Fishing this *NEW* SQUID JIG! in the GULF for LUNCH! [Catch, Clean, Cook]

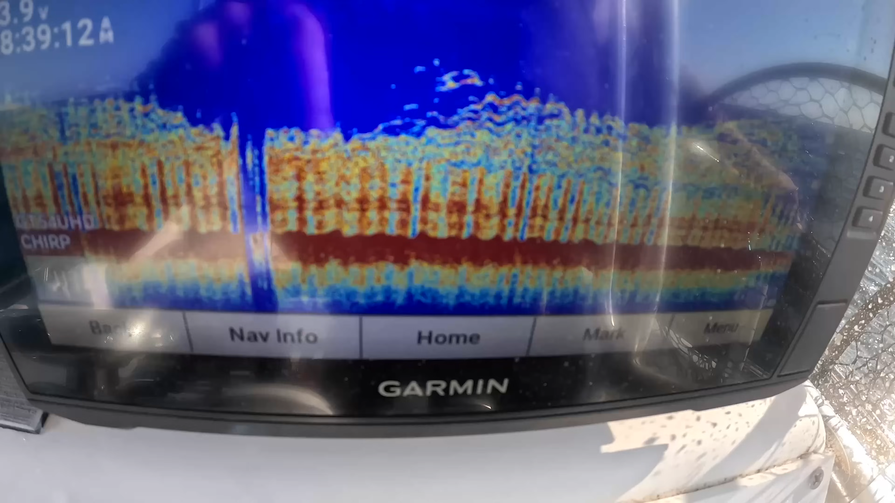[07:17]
red down there is the hard bottom and then all those arches are all fish
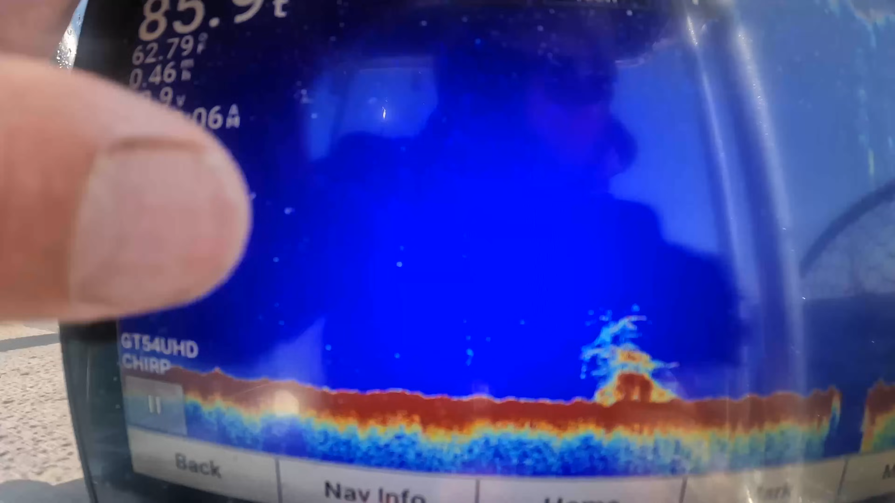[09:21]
i just came to another reef and it's actually an old army tank there's hundreds of them out here you see that you
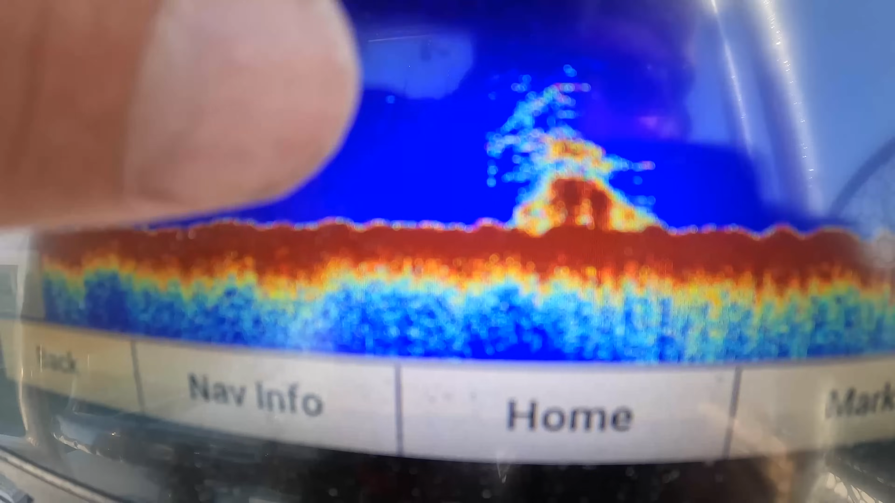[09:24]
can kind of see the turret and the barrel that one's actually still in really good shape
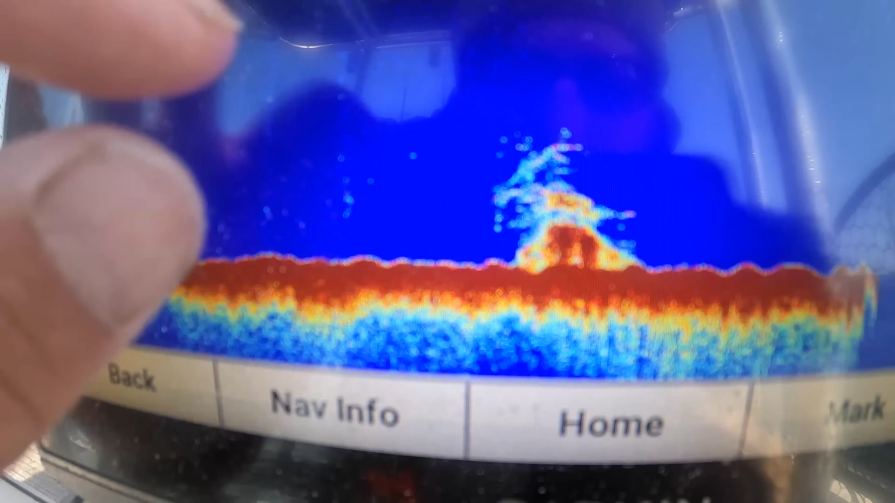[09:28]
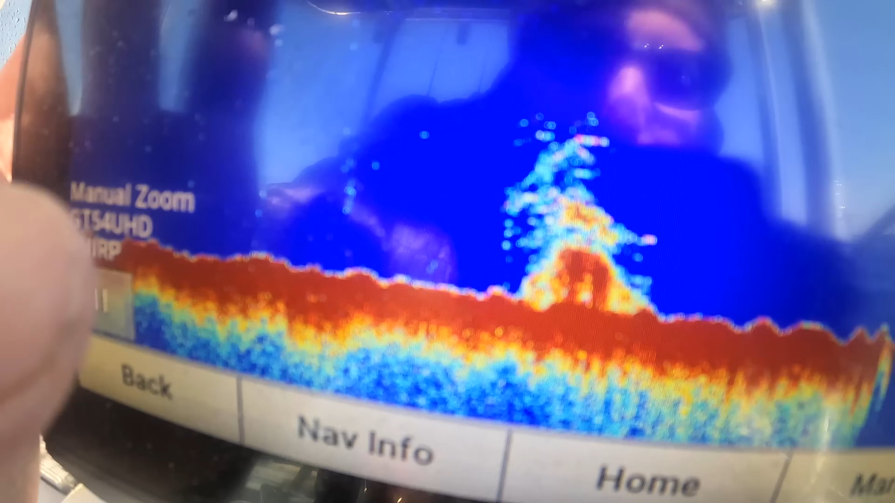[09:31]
and there's a bunch of fish on it but these are old m60 tanks
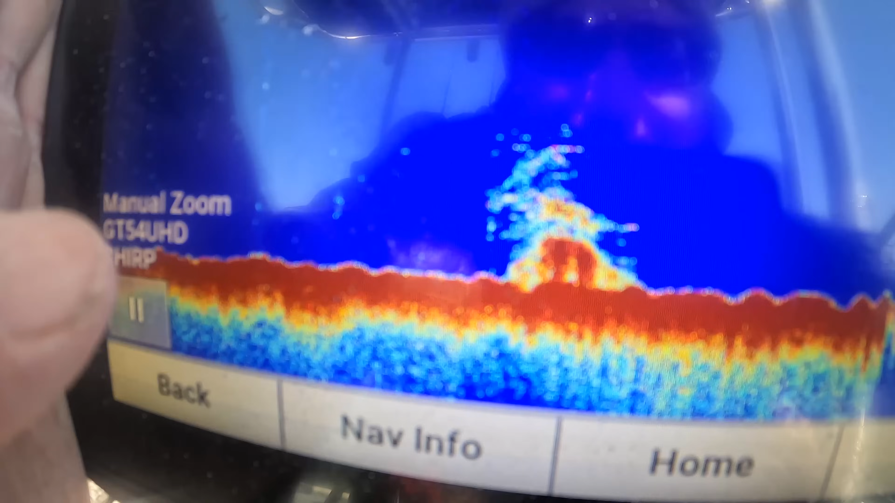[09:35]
that were decommissioned and instead of just sitting in a desert
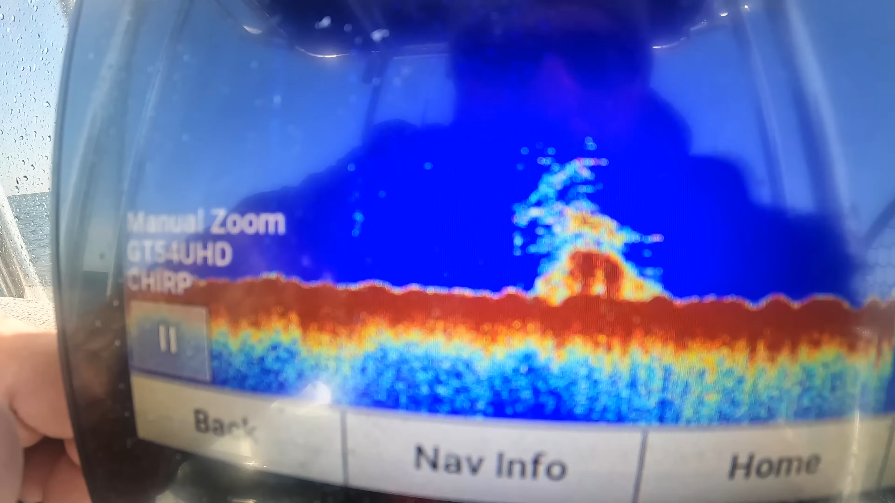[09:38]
somewhere rotten they brought them out here and made fishing reefs and now there's
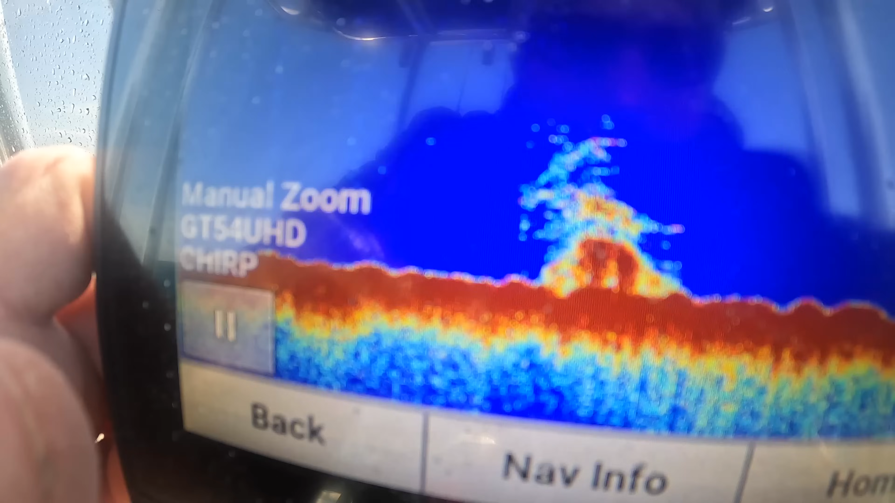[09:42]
plenty of life on them isn't that cool you can definitely see the barrel on that one see it that is awesome